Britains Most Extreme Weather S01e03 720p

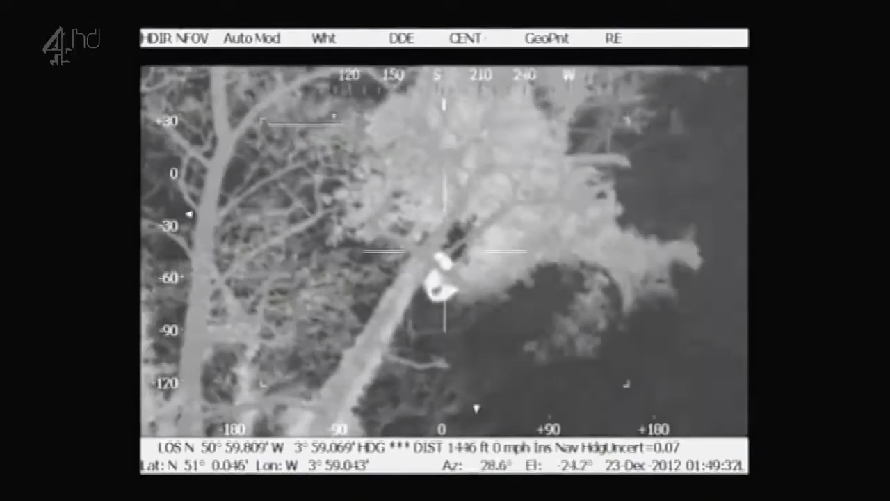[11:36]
Yeah, this heat source is just down from railway cottages.
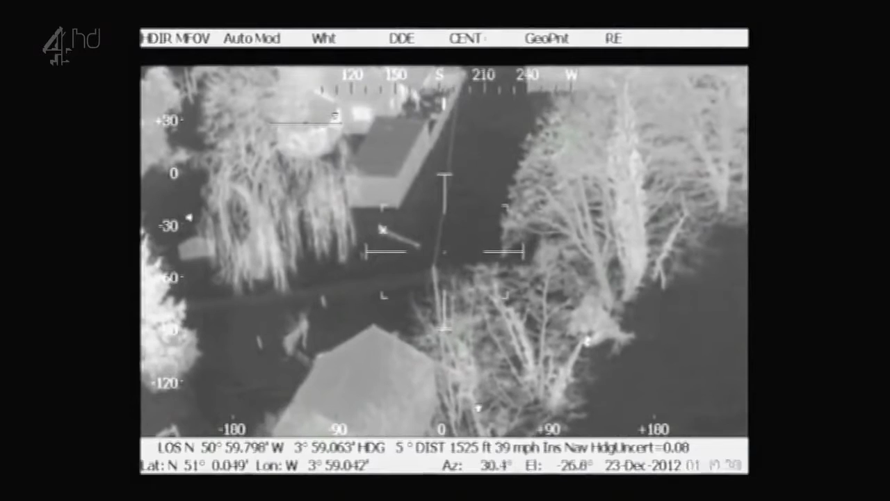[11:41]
In the dead of night, it required a helicopter with thermal imaging to help guide a rescue boat towards her.
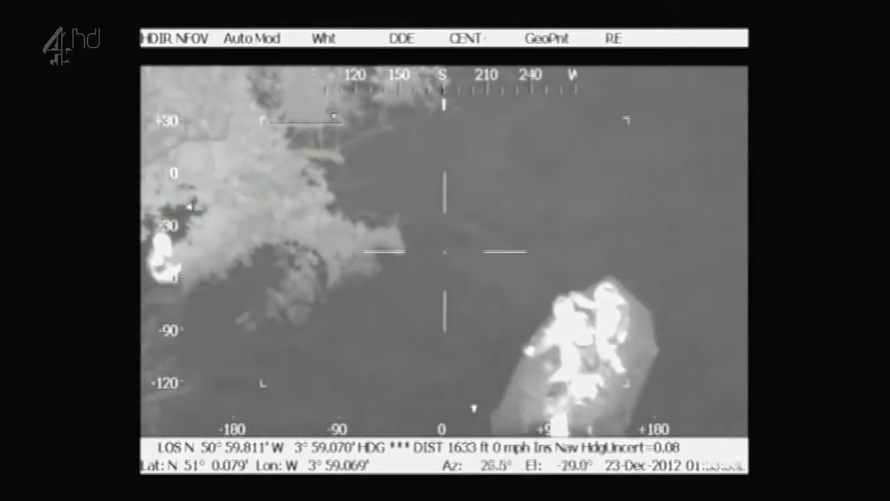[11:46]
She'd been in the water for over 45 minutes.